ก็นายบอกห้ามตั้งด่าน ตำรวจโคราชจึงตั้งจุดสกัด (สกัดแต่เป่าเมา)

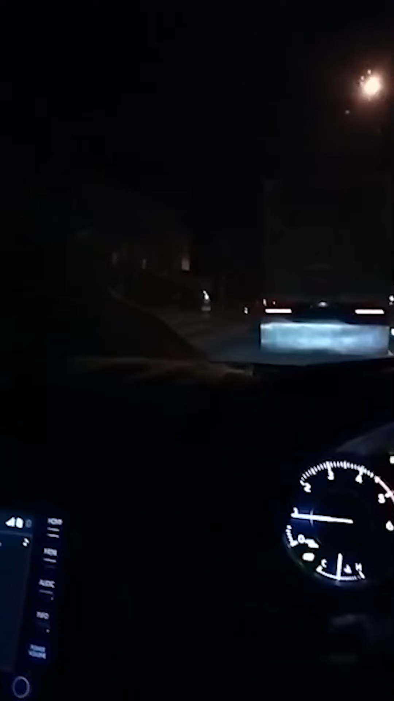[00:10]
พอดีผ่านทางมาครับผมพอดีผ่านทางมาอยู่ทางที่จะไปอำเภอเฉลิมพระเกียรตินะครับผมออกมาจากสามแยกจักรราชมาเจอด่านตรวจครับผม
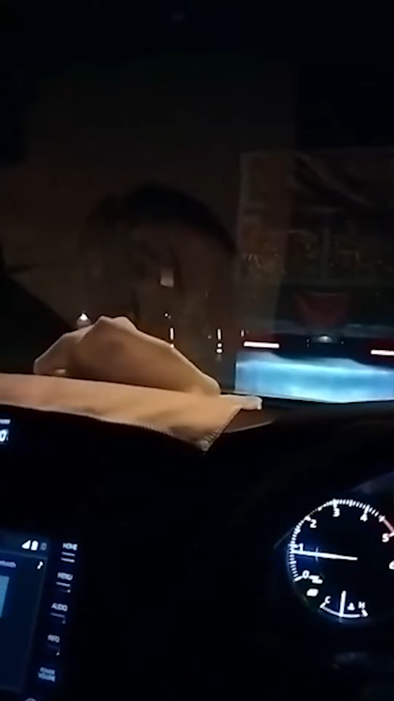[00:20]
จุดสกัด
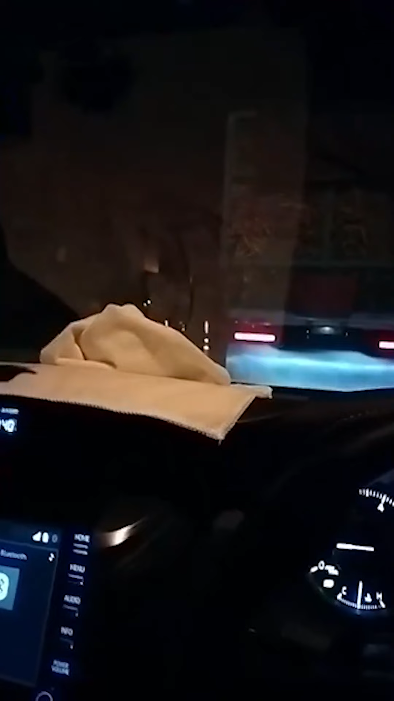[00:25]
สพมะเริงมันเป็นจุดสกัดนะครับเนี่ยไม่ใช่ว่านั่นนะเป็นจุดสกัด
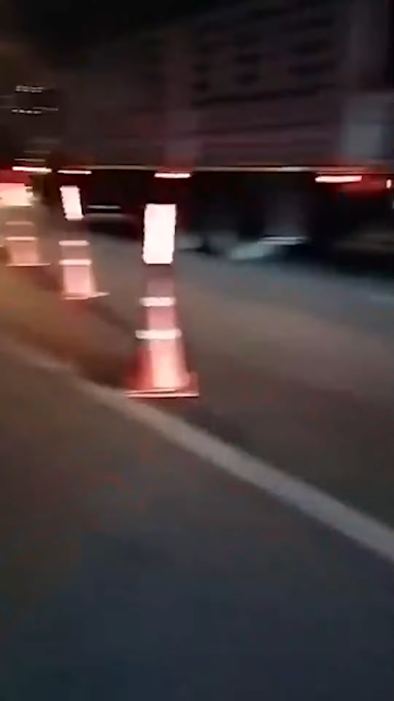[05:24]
044-220-8005ครับผมสังเกตว่าป้ายก่อนเข้าด่านไม่มีนะครับผม110เมตรไม่มีป้าย